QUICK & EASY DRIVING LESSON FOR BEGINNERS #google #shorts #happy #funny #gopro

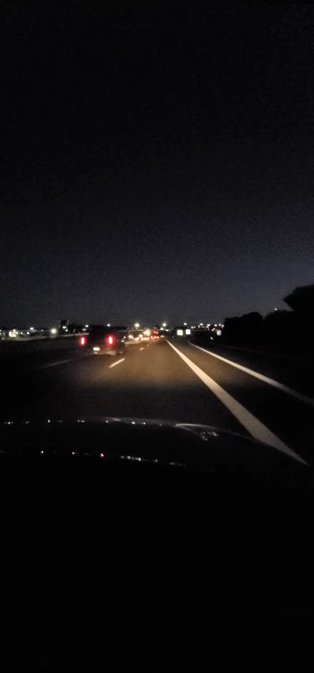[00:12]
Speed control is really nice. A lot of drivers have difficult times drifting. We got our student driver here tonight. My man's doing really well. We go ahead and get over one. You come up. You want to look left. You want to look right. You want to look left. Go ahead. All these creepy cars coming in. People are following us. What's going on? Curve. We got a Chevron, a Levinson and a Cloverly. You want to start successfully in a night drive. You got to keep yourself balanced. You got to learn to look ahead. If you're out here driving, you will kind of drift to the right. DXL lane.